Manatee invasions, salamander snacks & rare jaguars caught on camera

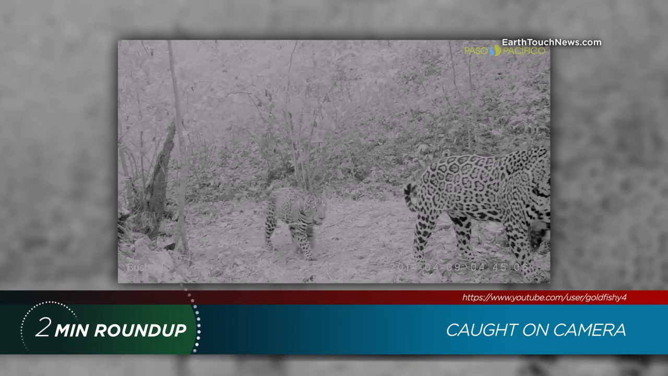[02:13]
Biologist Miguel Ordignana and his colleagues managed to catch this incredibly rare camera-trap footage of two sub-adult male jaguars in Nicaragua. It's likely the pair split apart not long after this footage was shot last summer, each cat in search of a new territory. If we missed any good stories this week, let us know in the comments below.